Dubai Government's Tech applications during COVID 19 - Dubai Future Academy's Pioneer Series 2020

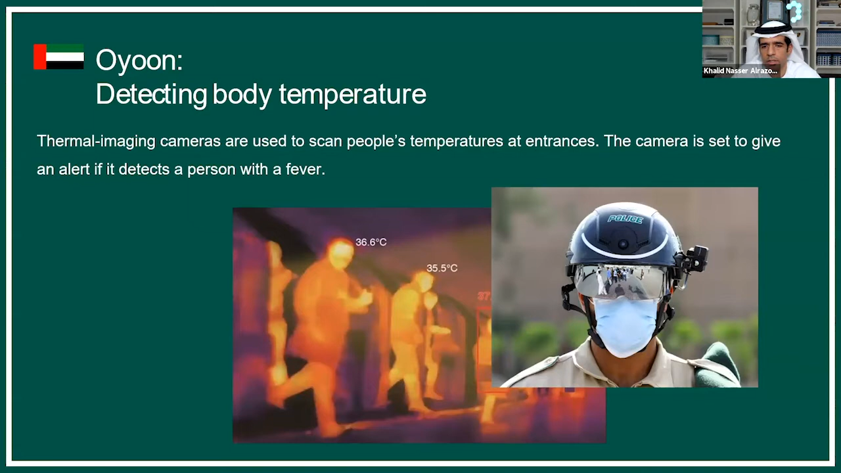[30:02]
So this is a special helmet where it can, it has a heat sensor, so it will detect the heat of the persons in front of them, even on distance.